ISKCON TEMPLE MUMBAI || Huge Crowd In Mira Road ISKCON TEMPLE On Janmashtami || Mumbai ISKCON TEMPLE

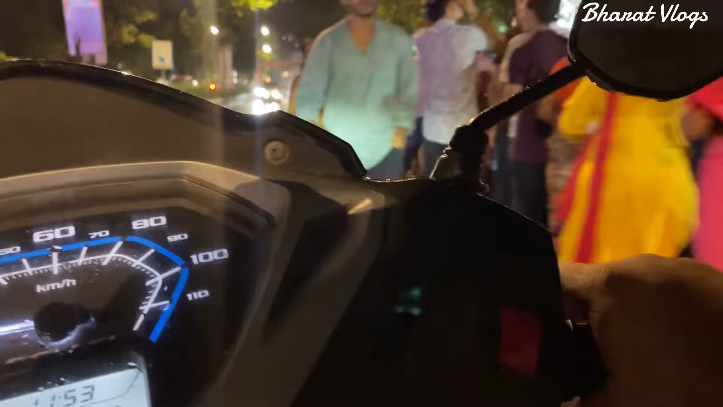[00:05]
अभी रात के पॉने 12 हो रहे हैं और लाइन लगी हुई है बक्ती वितान होस्पटल के सामने से आपको मैं दिखा रहा हूँ कि आप देख सकते हैं बहुत ज़्यादा लंबी लाइन लगी है सिंगल लाइन है और आगे जाके
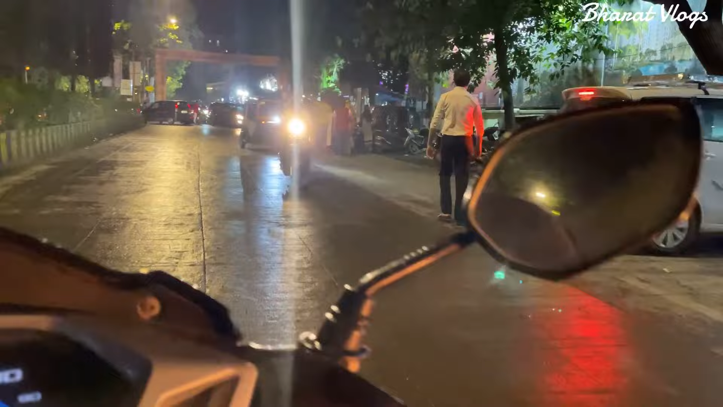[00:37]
बहुत लंबी लाइन लगती जा रही है इसकाण टेमपेल मीरा रोड में और आप लेख सकते हैं कि बहुत ज़्यादा रश होता जा